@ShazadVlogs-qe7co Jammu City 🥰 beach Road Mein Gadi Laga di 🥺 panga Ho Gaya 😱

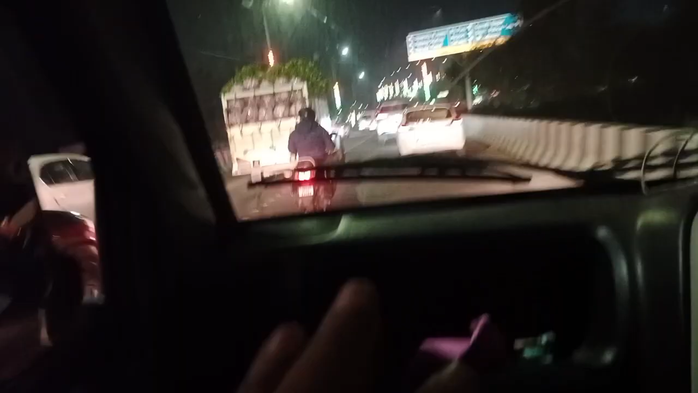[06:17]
आराम से चल, कोई जल्दी है नहीं। अभी फाइनली गाइस हम जहाँ से जा रहे हैं वियर हाउस से,